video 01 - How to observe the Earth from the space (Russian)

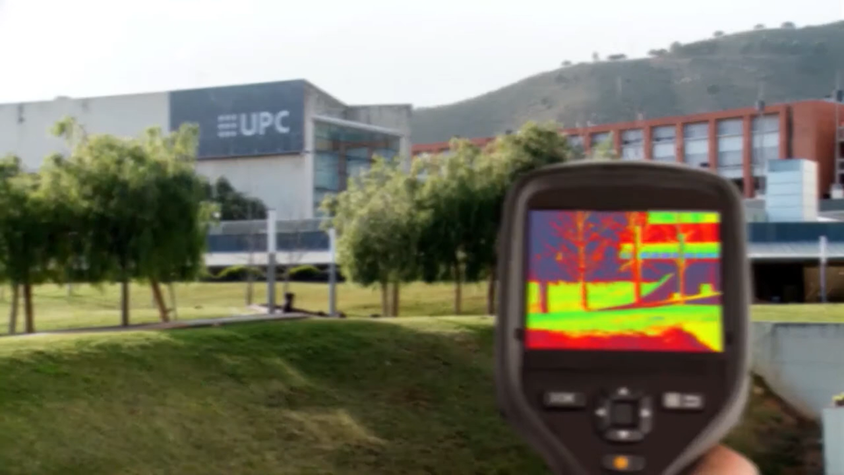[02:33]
Специальные датчики, чувствительные к инфракрасному излучению, позволяют видеть объекты даже в темноте.